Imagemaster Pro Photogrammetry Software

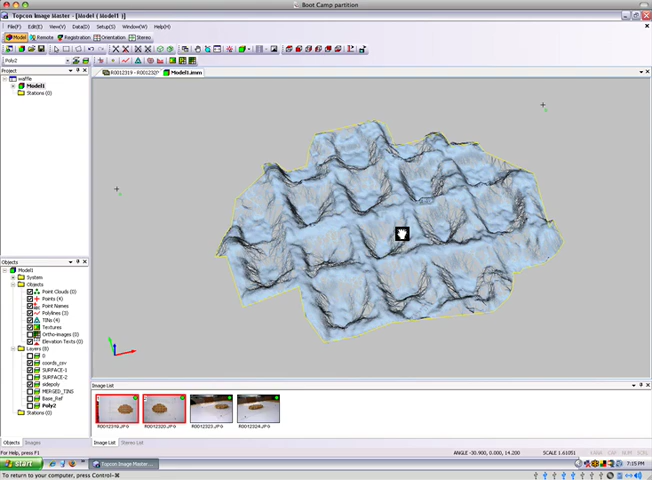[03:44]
This triangular network of points can be viewed and interrogated in the model screen. We can see that there's good data on the surface of the waffle,
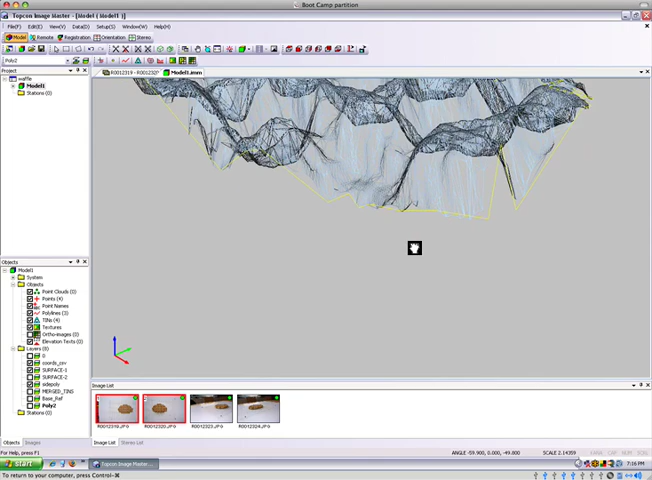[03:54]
but there's data missing at the sides, which was actually invisible in the original pair of photographs.
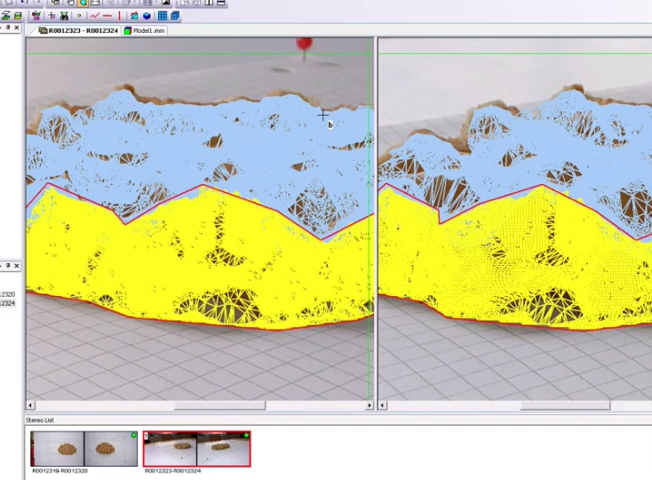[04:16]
So now in the 3D screen again, we can see how the two surfaces that we've created sit together, giving a more complete model.
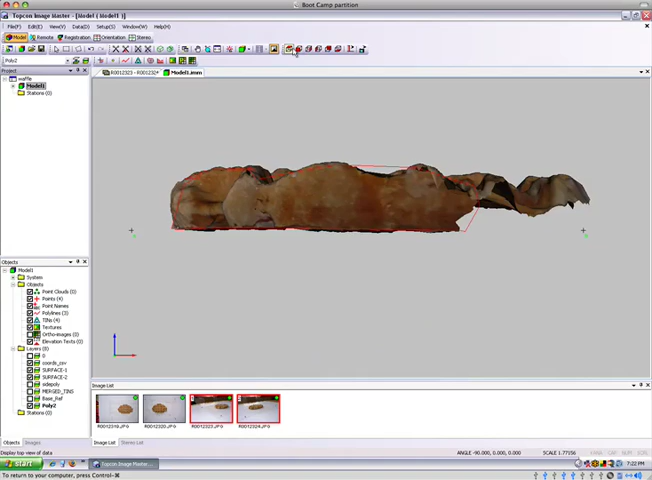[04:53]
And now we'll look at some tools for interrogating our 3D model of the waffle.
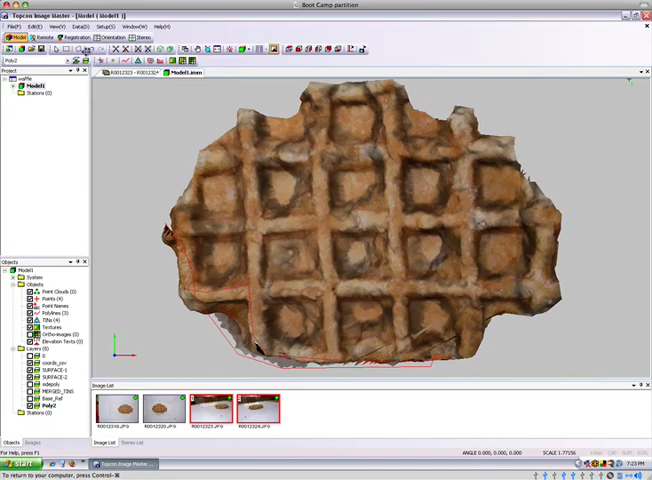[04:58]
We'll start with the cross-section tool.
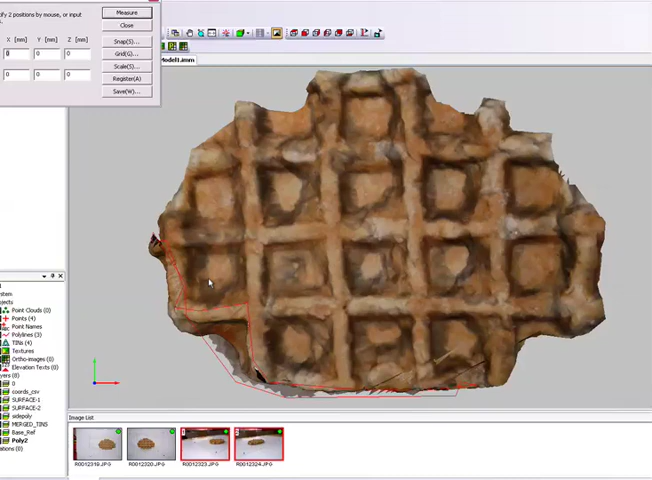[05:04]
Simply by selecting two points, the software automatically extracts
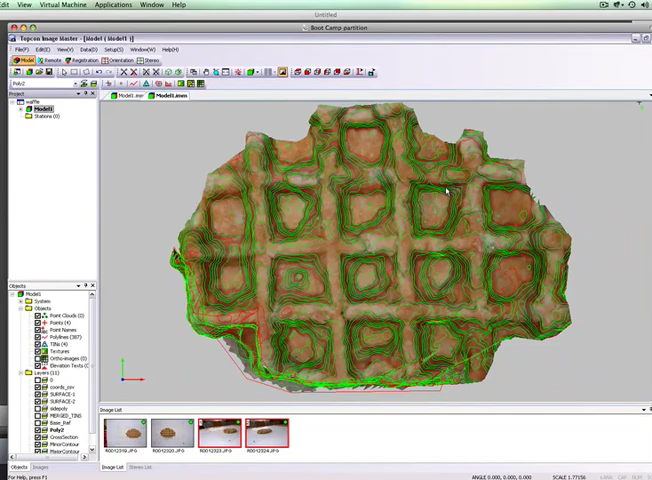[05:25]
created as a series of major and minor polylines.
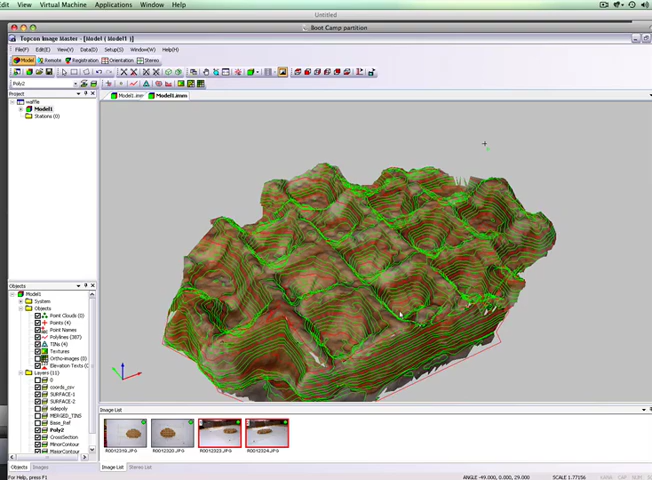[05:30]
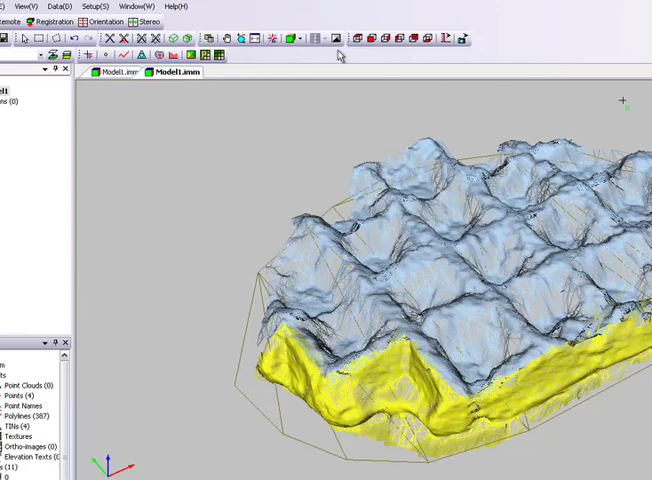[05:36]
We can also work out the volume of the waffle. For example, here I've created a lower surface, which is the reference plane.
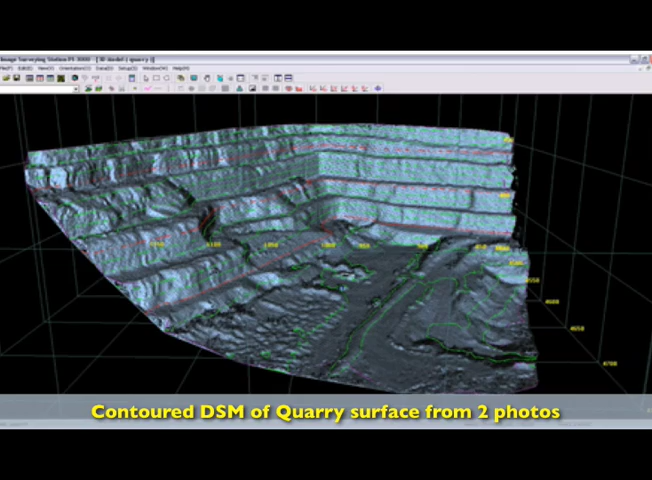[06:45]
ImageMaster Pro and pairs of photographs acquired with a standard digital camera.